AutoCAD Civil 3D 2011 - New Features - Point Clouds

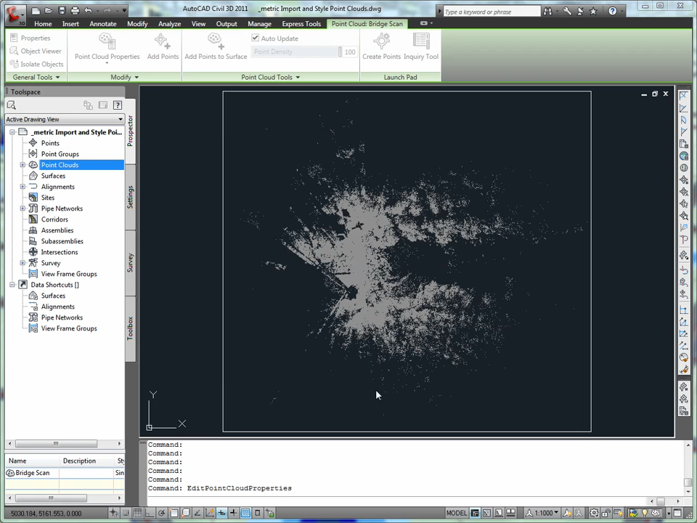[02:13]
Using a visual elevation, visual inspection of the point cloud, it appears that a minimum clearance requirements will be met.